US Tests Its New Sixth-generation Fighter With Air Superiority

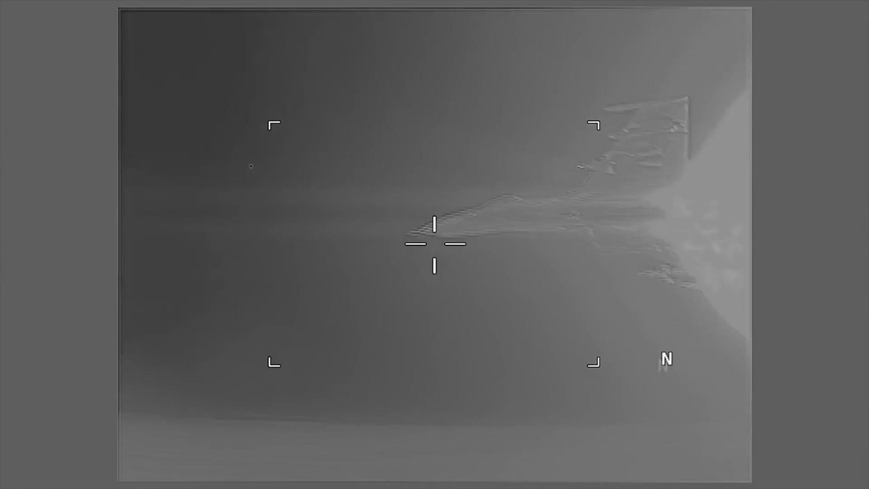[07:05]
The infrared spot of a fighter reaches the size of an aircraft during the afterburner, which makes it visible to enemy radar.